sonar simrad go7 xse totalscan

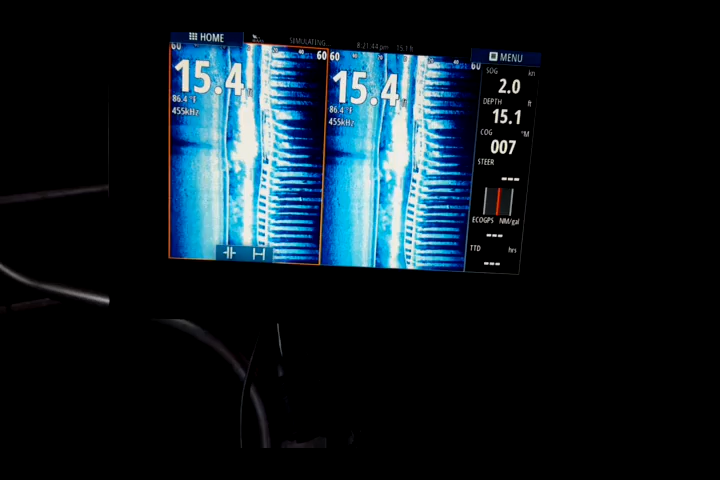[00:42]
On screen: speed 2.0 kn
Now keep in mind you can change the positions of either one in the last screen and we'll
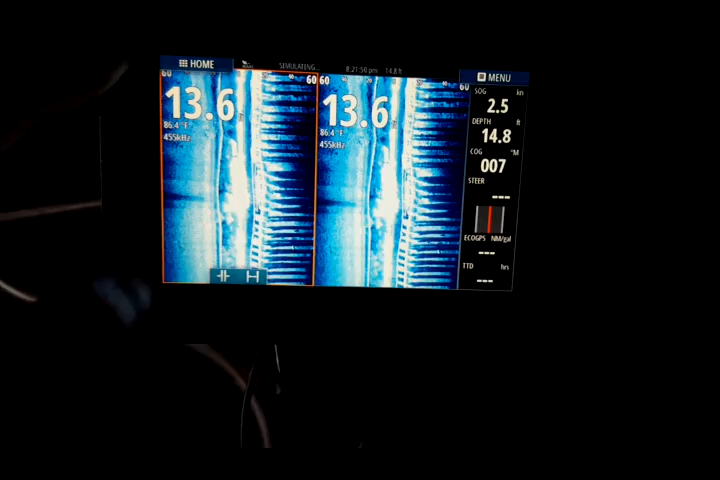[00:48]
On screen: water 86.4°F, speed 2.5 kn
go back and try that again after we get done with the video. But you have both of these being your side your side scans.
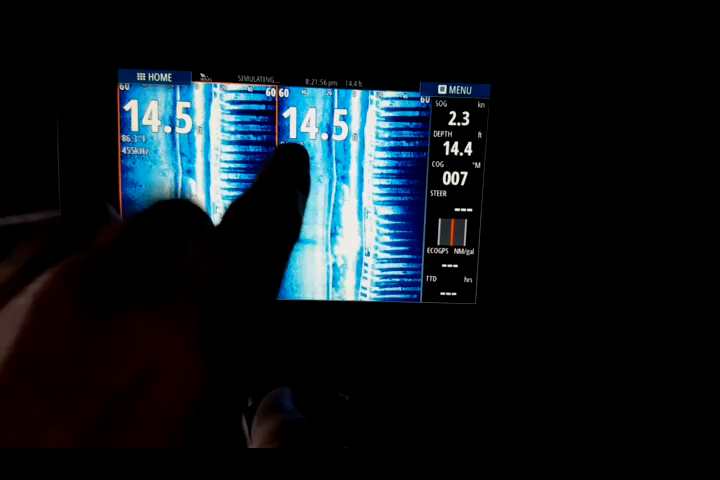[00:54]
On screen: speed 2.3 kn
Now you want to down scan on one of them right? Which one? Let's do the right one.
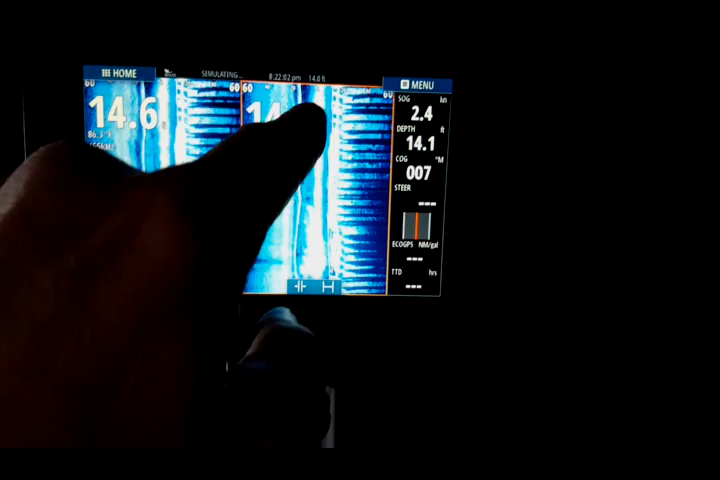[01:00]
On screen: speed 2.4 kn
We'll do just a click and it highlights that box. Okay and then we're gonna do is we're gonna go to the menu button
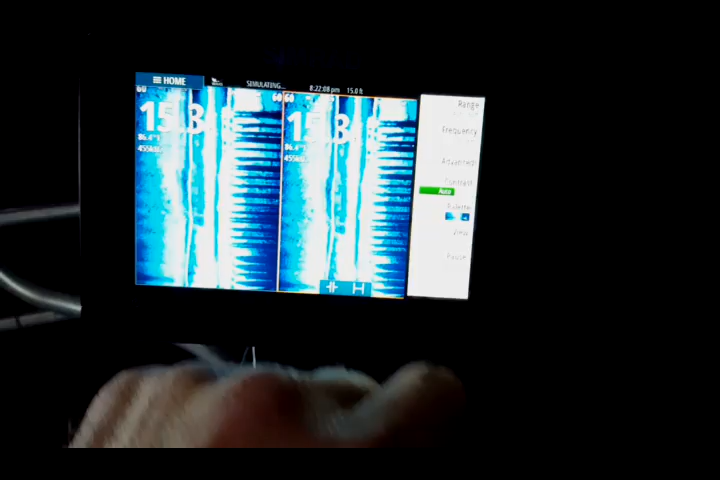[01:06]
and then down here you have view left right. That's what we're in now. We want to change it to down.
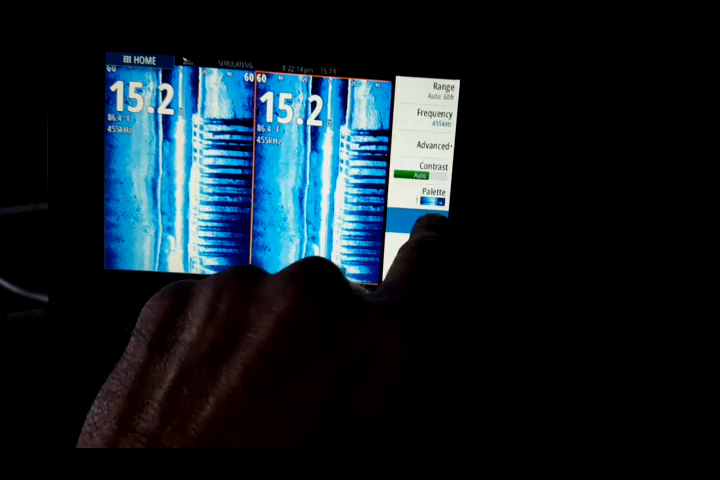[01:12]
We're gonna hit view one time and then we're gonna hit the down button at the very bottom and now we have both.
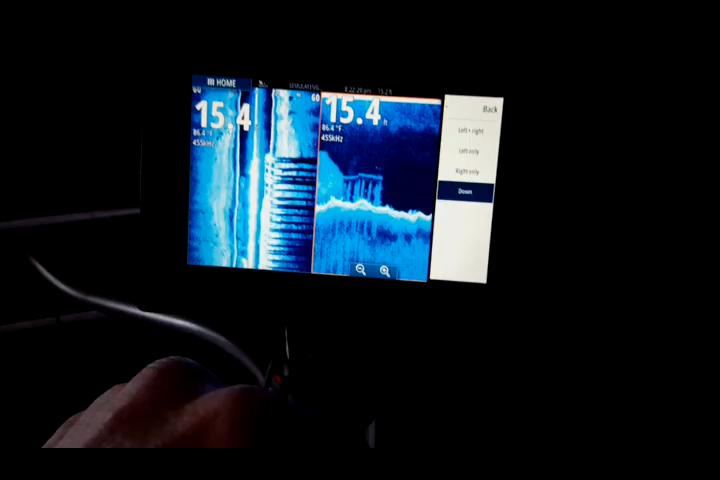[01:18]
Okay so when you exit out you can even go to your home screen. Now you're completely out of it.
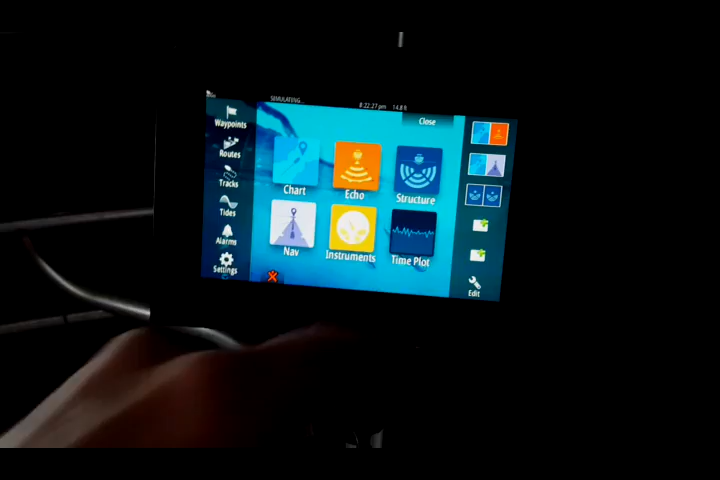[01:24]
Go to your custom menu right here. Bam! You're right back into it.
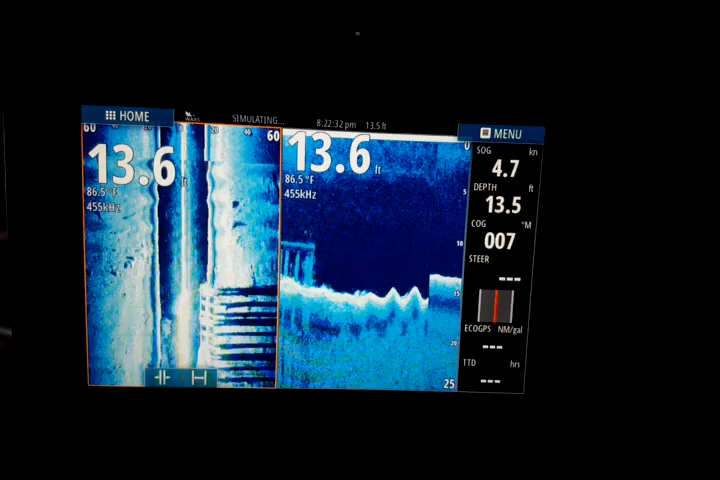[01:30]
On screen: water 86.5°F, speed 4.7 kn
Now let's decide we're gonna change the view up a little bit.
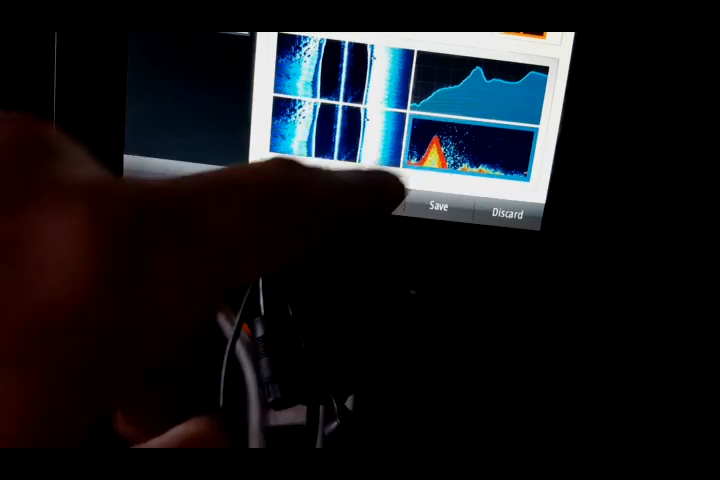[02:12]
You got your echo on it and you can individually change each one or drag them across and
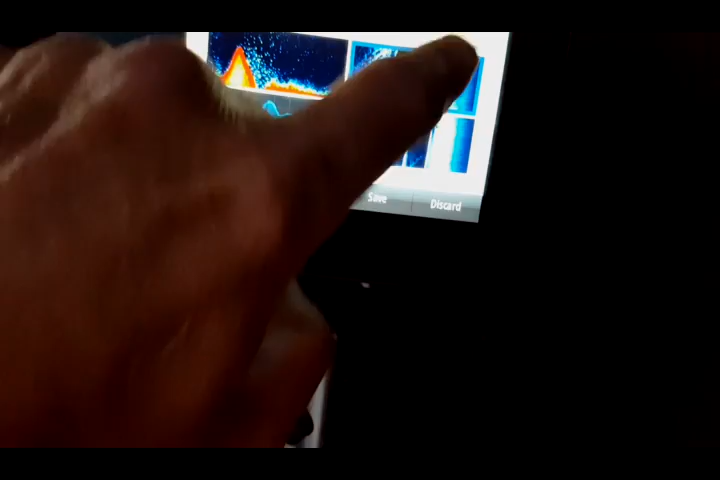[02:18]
they flip flop and if you don't want them you can also delete it by hitting
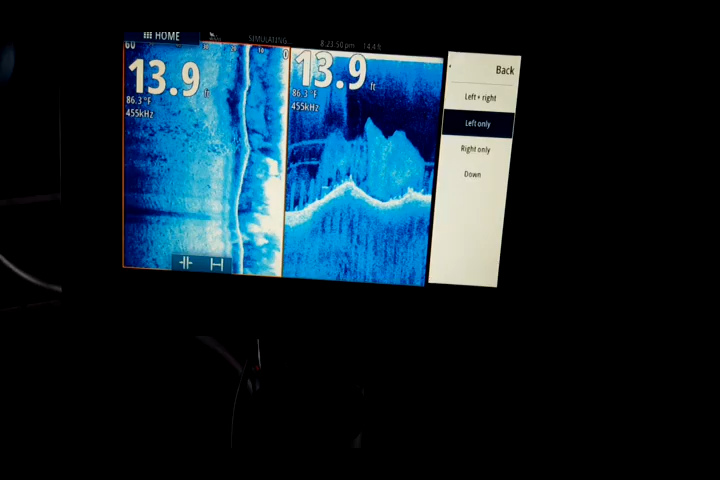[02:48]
On screen: depth 13.9 ft, water 86.3°F
Left only and now when you go to your home page and then open that structure scan the side there, you're right back into it.